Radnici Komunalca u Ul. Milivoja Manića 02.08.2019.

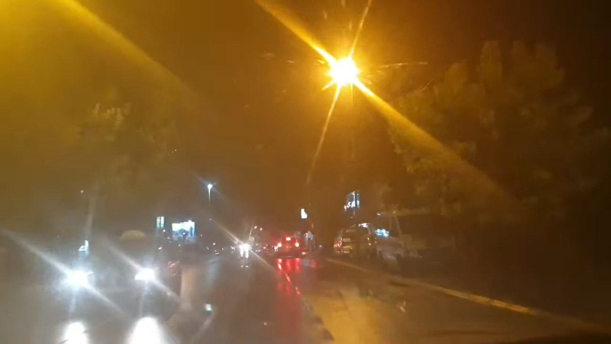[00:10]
Tamo uklanjuju velike grane koje su pala. Centrograda. Uvej da steppe u parku im.